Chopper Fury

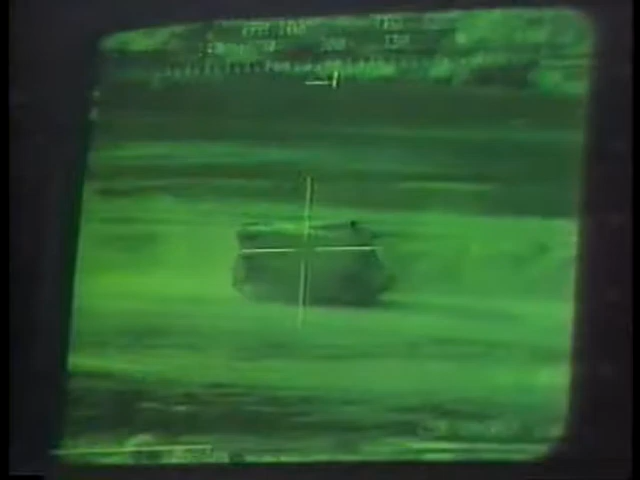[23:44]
With sophisticated thermal sensing devices, targets can be tracked on TV monitors day or night.